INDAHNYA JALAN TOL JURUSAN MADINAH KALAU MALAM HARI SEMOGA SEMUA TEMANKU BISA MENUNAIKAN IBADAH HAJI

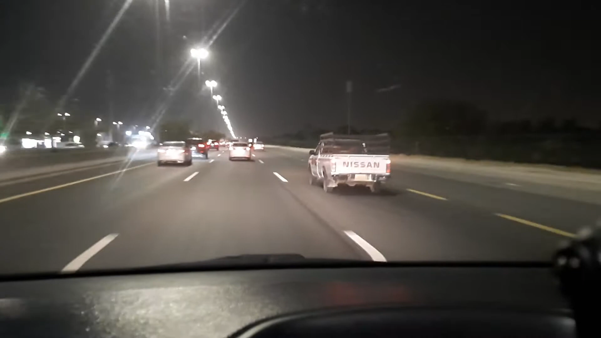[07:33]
Tuh guys Kalau malam Itu jalan tol Saudi Arabia Itu ramai Gaze mobil Ini kecepatan Maksimal Di jalan tol Ini 110 km Guys Kameranya Banyak Di sini Kamera Sabuk Pengaman Kamera Radar Kecepatan Kamera HB Semua ada Di sini Di jalan ini Saya selalu Untuk saya Selalu Semoga
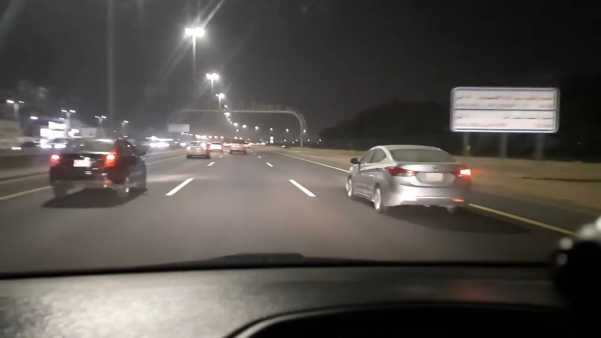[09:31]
Karena kita Semua Ingin Mendapat Rezeki Yang Halal Insyaallah Kalau Rezeki Halal Berkah Juga Barokah Ini Disini Jalan Tol Masya Allah Sudah Bagus Gak Bayar Guys Gratis Jalannya Besar Mulus